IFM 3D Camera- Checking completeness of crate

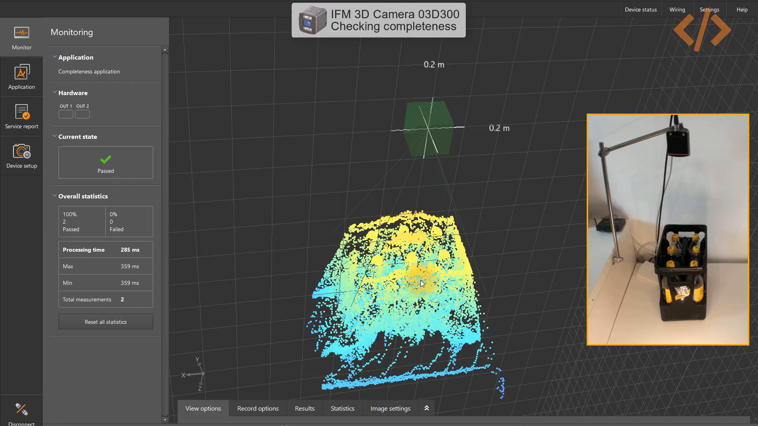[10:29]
And now you can see monitoring in monitoring mode. You can see here in the results, which segment is underfilled or overfilled. So this is what we have defined before. And now let's take on take one bottle out. So I take this bottle out so you can see ROI4 is empty. So that's the signal which you will get or I can also show you in table. This is underfilled. So this is a signal you can also read in your PLC. And based on that signal, you can trigger your robot to position the bottle or a raise an alarm.
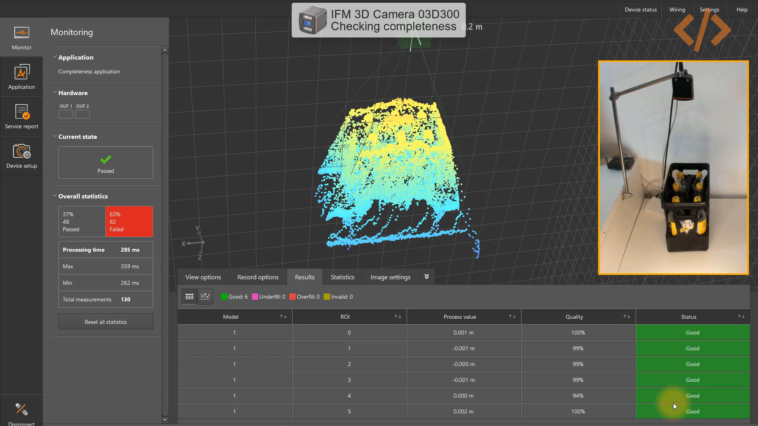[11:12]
So you can do whatever you want with the signal because this signal you can read in your PLC. And once I put it back, now we can see it's a good signal. And now if I put overfill, now if I put another bottle on the top,
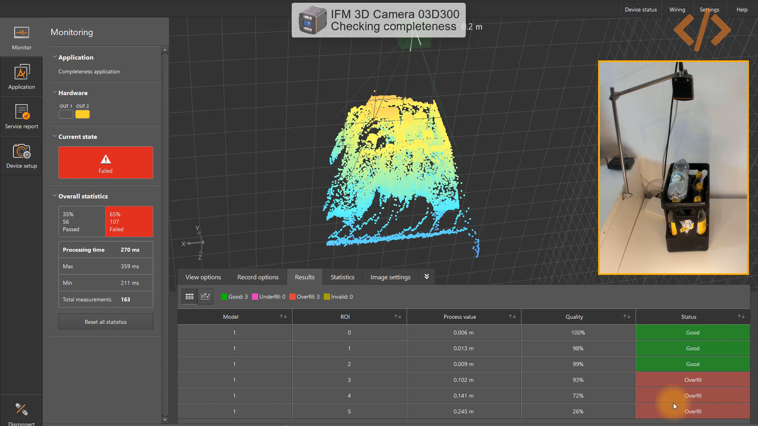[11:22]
now you can see three segments are overfill. All right. If you go to the statistics, you can see how much complete measurements, good measurements were taken, how many were underfill, how many were overfill, how many were invalid.
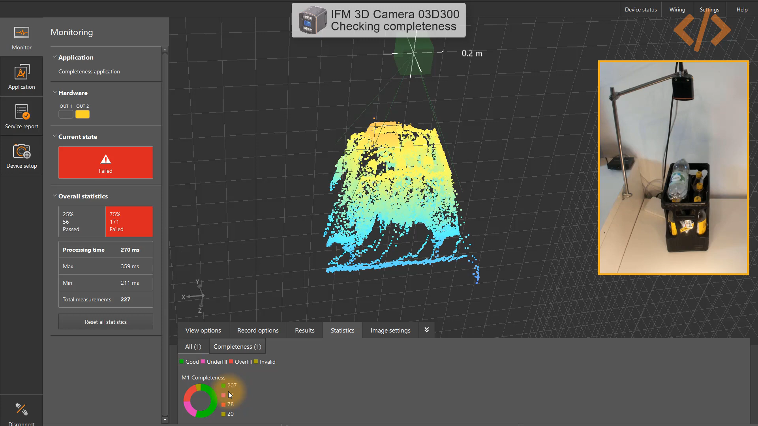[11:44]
So because it's a continuous measurement, cameras keep triggering the signal. But this signal you can also take from a sensor. So the camera only only process when there is a signal. All right. In the viewing option option, you can also see black and white, you can see colored image, or you can also change how the way you want to see the image.
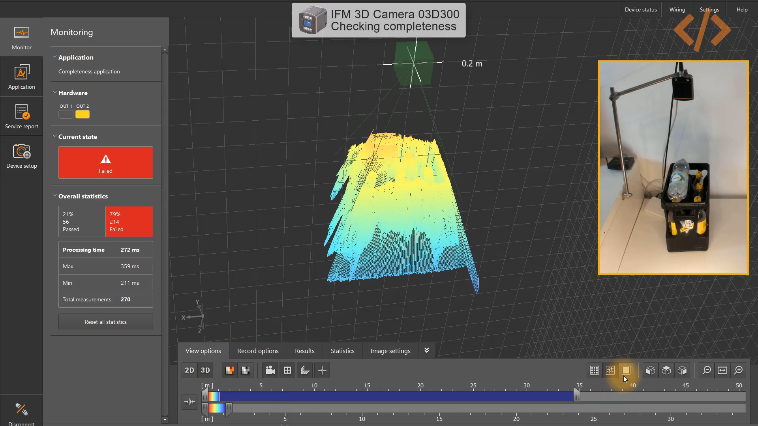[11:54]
It's totally up to you. This is a different way of viewing the image.
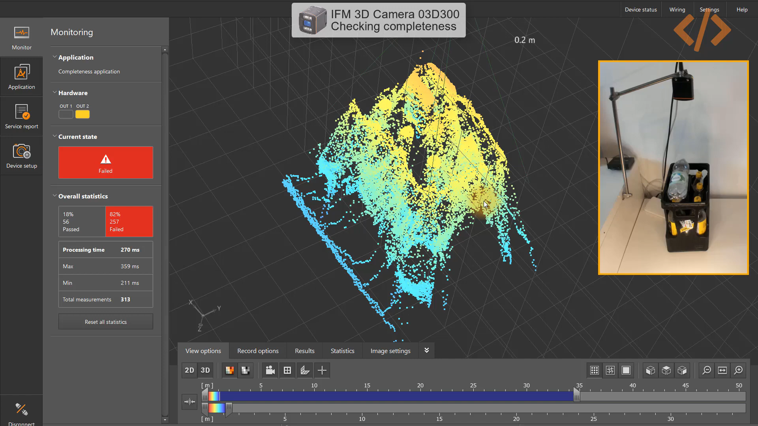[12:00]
So this is about how you can see completeness of a crate of a container in a conveyor line. So I hope you liked this video. Thank you for watching. If you liked my content, you can subscribe, like and share this video. In the next video, we'll see some more application